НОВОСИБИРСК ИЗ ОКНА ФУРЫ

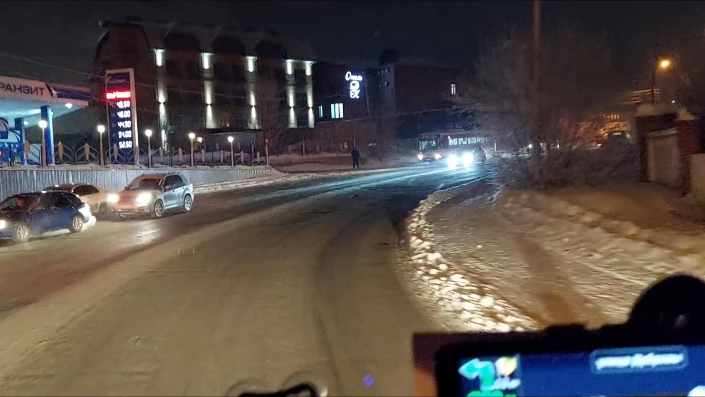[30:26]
здесь ведь ничем не лучше покрытие да еще вдобавок ям больше
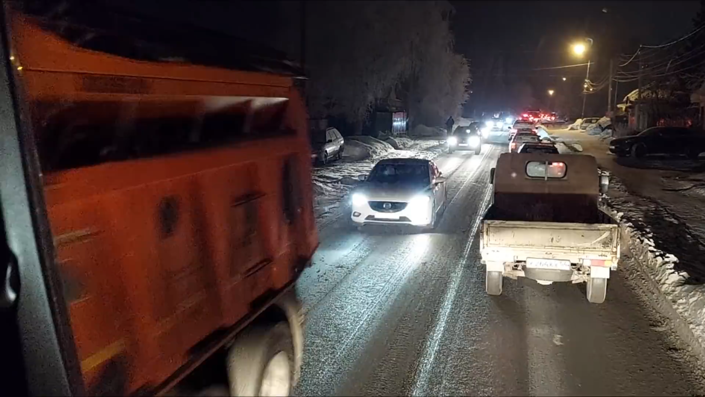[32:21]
кдм и разойтись и нормально друзья движемся мы по улице уже пролетарская и посмотрите как сменилась погода только что не было никакого снега а сейчас уже запуржил ну ладно к нам до места осталось считанные метры